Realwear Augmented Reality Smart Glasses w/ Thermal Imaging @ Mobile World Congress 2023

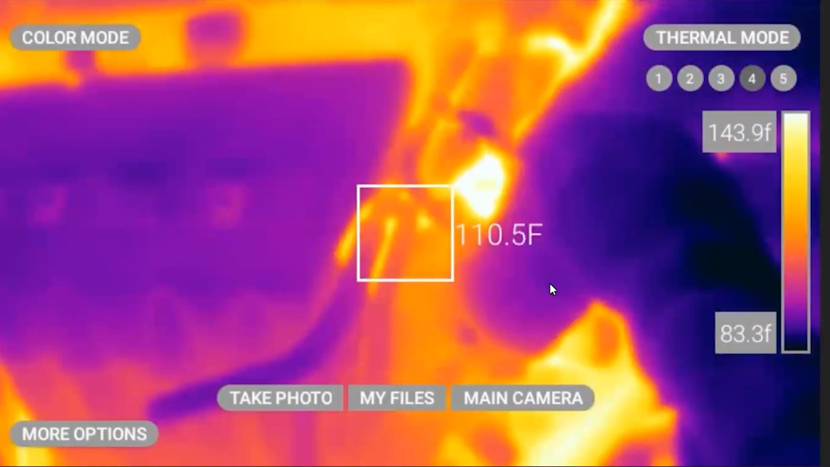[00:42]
On screen: spot 110.5°F, scale top 143.9°F, scale bottom 83.3°F
my thermals, and it'll click on and actually give me a thermal imaging camera on this little OLED display.